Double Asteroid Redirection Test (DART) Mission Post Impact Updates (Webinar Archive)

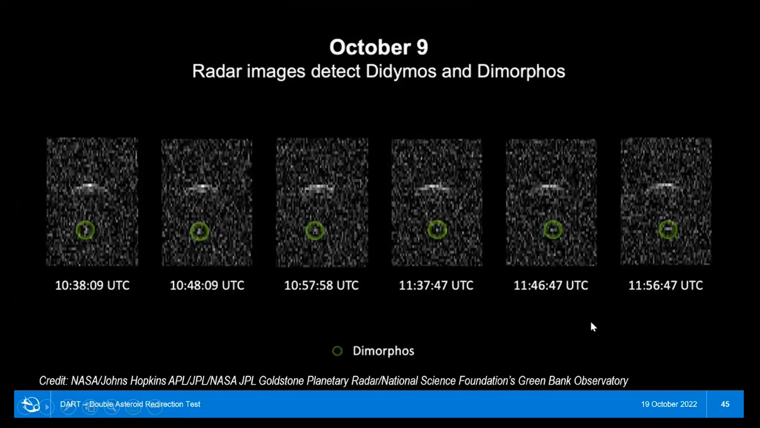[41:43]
And so you get to see this part of the asteroid of Didymos and then this part of Dimorphos. But we get a very, very accurate position of where Dimorphos is with respect to Didymos. Okay, so good news is, first off, we know that Dimorphos is still there. So there's Didymos, right? You can see the shape of the asteroid here by the radar in here. And here's Dimorphos. So we know Dimorphos is still there. We didn't blow it up or anything. It's still there.
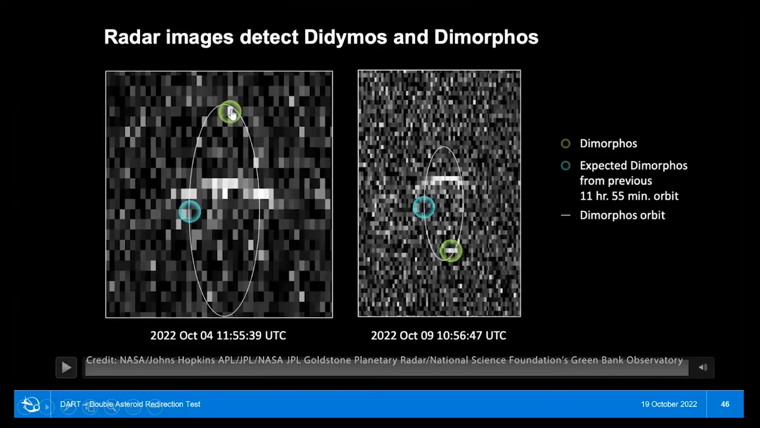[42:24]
Here's data from October 4th. Here's data from October 9th. So what does that mean? This is a different technique. Remember the light curve came up with 32 minute change?